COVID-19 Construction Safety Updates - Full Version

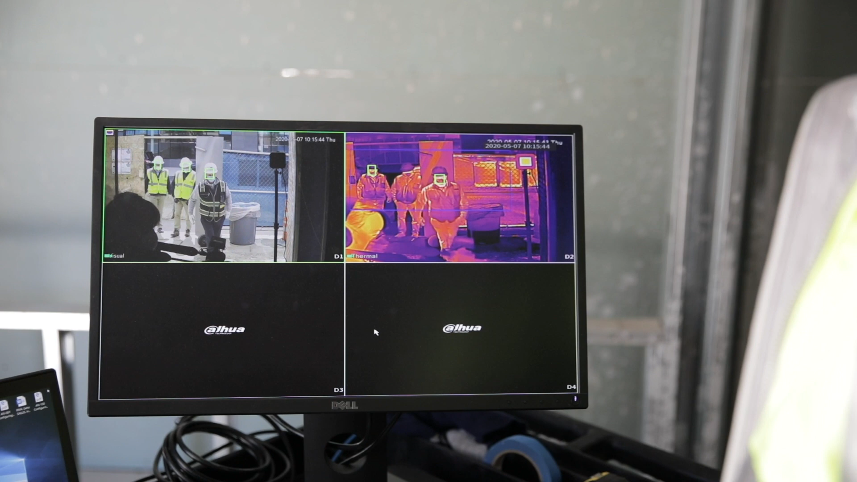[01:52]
This is the Dawa thermal scanning system. You have somebody here watching the cameras as, as the workers come through. Right. It's picked up digitally. Um, you could wear a helmet, correct? Correct.
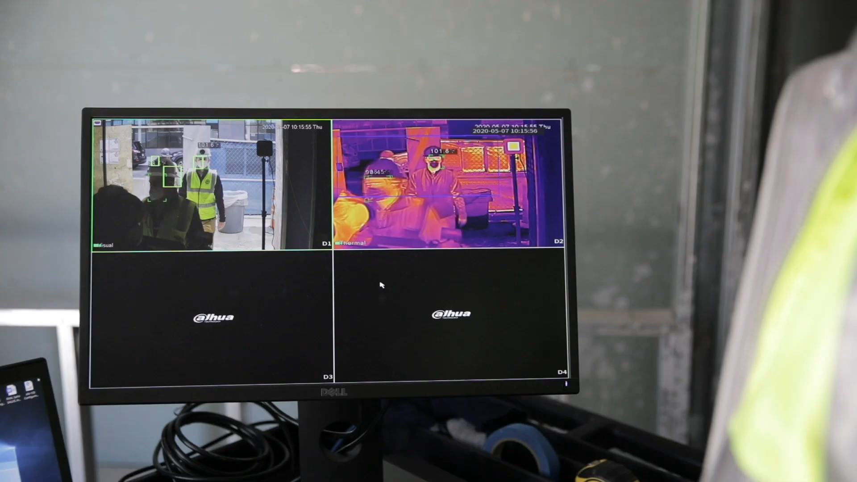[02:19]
They can walk through normally. Yes. And not impede the, uh, the flow of the work.